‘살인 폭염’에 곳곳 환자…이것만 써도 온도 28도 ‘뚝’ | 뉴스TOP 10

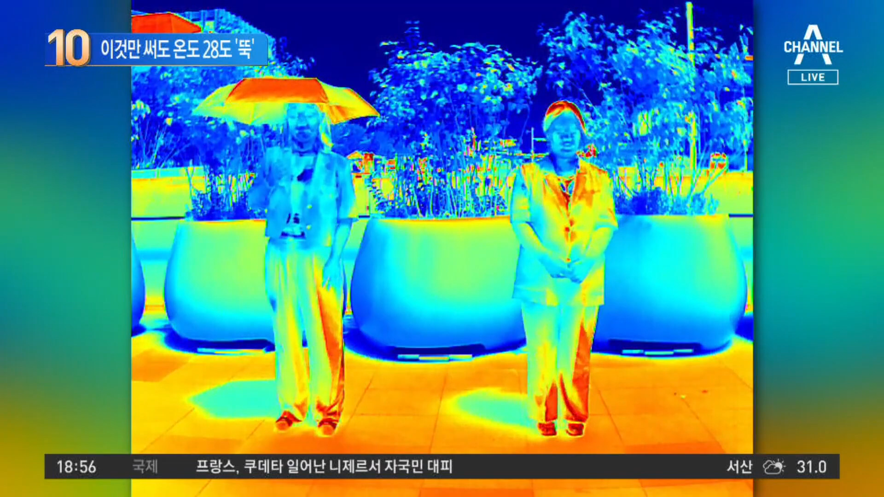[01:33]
지금 딱 좋습니다. 양산이 정말 자외선 차단 효과에 엄청나게 좋다고 합니다. 양산 쓰면 지금 얼굴이 새파랗게 보이잖아요. 저 부분이 열이 떨어진다는 얘기거든요. 양산 쓰지 않은 사람 머리는 빨갛게 지금 보이고 있는 걸로 봐서는 양산이 그만큼 자외선 차단 효과 크다는 생각이 드는데요. 우산도 되는데요. 검은색 우산이 저렇게 차단 효과가 좋다고 합니다. 그래서 이렇게 폭염 지속되고 있으니까요. 양산 하나씩 좀 번거롭더라도 챙기시고요.
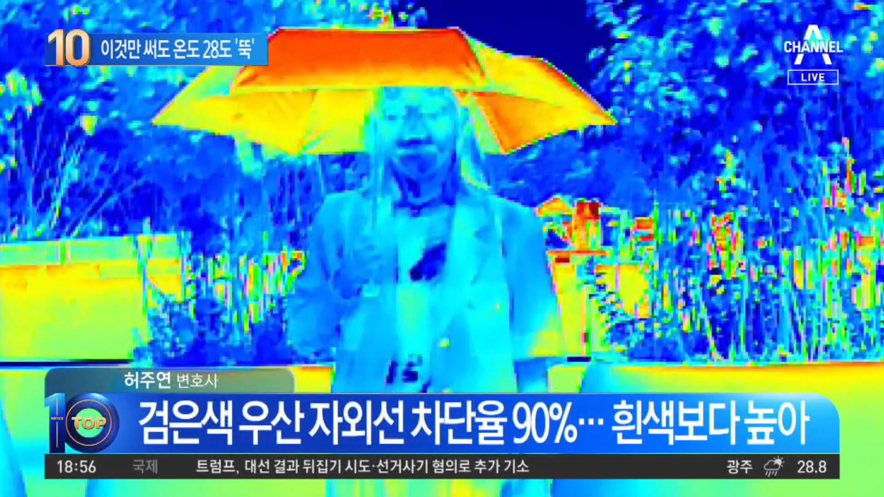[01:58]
앵커님처럼 양산 쓰고 다니시면 좋을 것 같습니다. 제가 이왕 든 김에 이거 쓰고 마치겠습니다.